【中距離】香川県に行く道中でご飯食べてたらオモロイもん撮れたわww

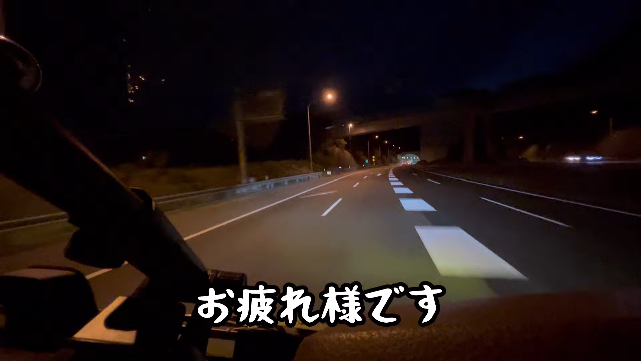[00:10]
ただいま、私はこの道を見てパッて気づく方はまあおられないと思いますが、このトンネル、舞妓トンネル、
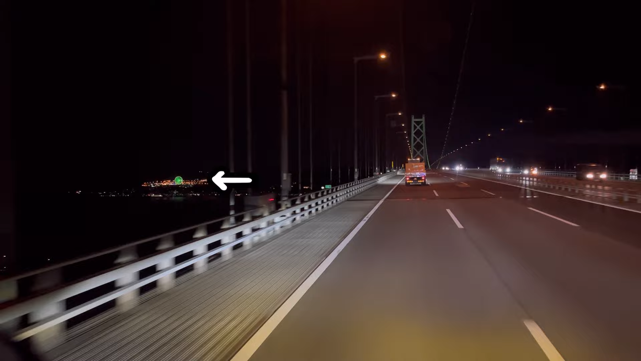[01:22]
これあれやな、淡路、道の駅の淡路サービスエリアですね。
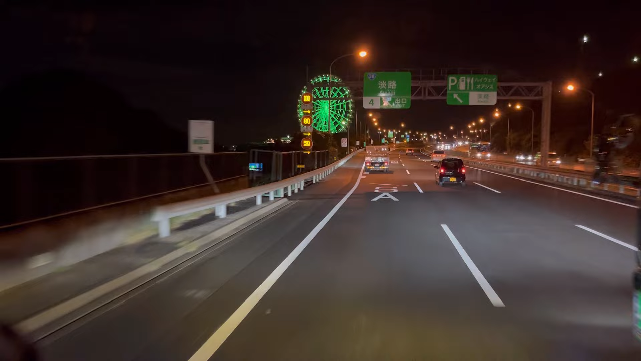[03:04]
サービスエリアに寄らせていただきたい。ハイウェイオアシスじゃなくていいのよ。普通のサービスエリアの方でいいのよ。これこっちへ追ってる？
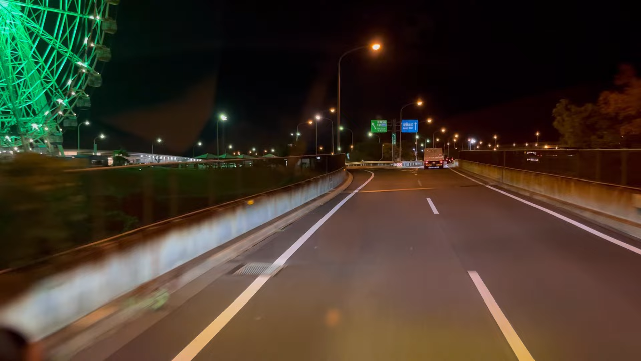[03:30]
マジで僕こう来たことないんよ、トラックで。乗用車でしか来たことない。
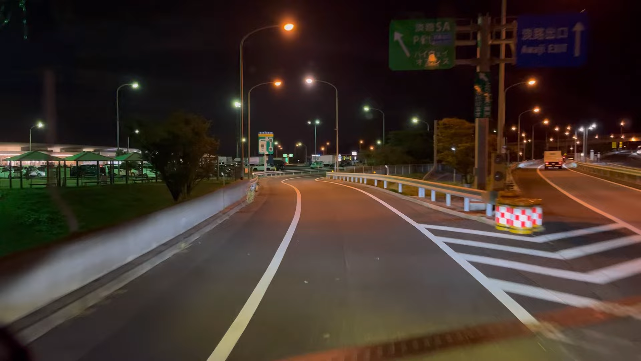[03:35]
ああ、まあまあ、うわあ、乗用車いっぱいやん。なんじゃやこれ。マジかい。なんでこんなに乗用車予算いけるの？ああ、もうトラックレーンガラガラよ。もうガラガラよ。
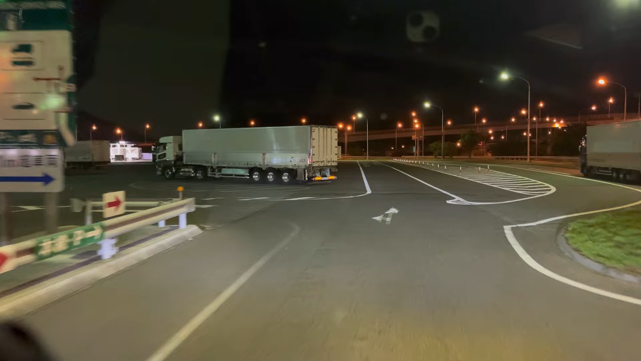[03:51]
余裕のよっちゃんよ。もう、なんてことはないっすね。
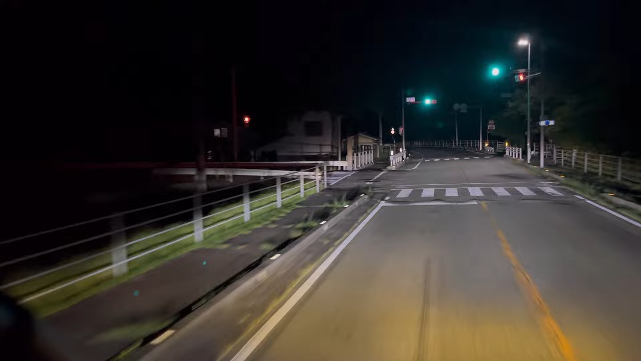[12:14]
ハイビームですが何も見えませんよ、こんなもの。
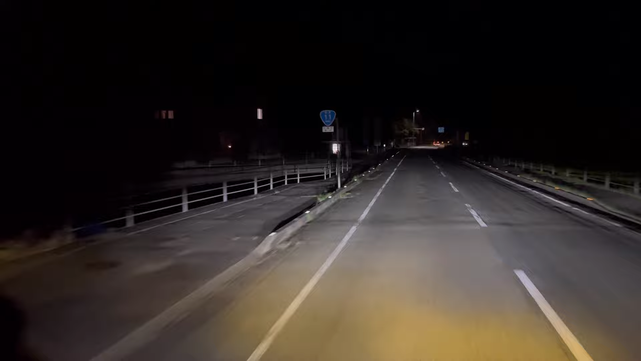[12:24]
映像ではね明るく見えてると思いますけど、実際真っ暗なんですよ周りが、初めて通る道ですしね、よう分かりません。まあとりあえず国道11号線というやつをとりあえずひた走ればいいとのことなので、とりあえず走ります。
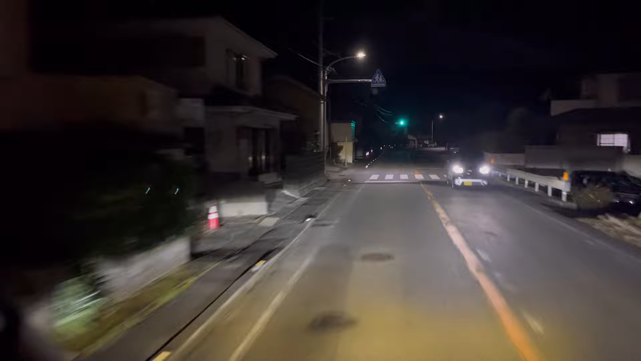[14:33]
しかし何もないね、真っ暗だね。まあ後ろから車来へんからええわ。後ろから車来たらこう自分のペースで走られへんからね、譲ったりせんとあかんけど、譲るところもあらへんやんか、こんなとこどないすんこれ。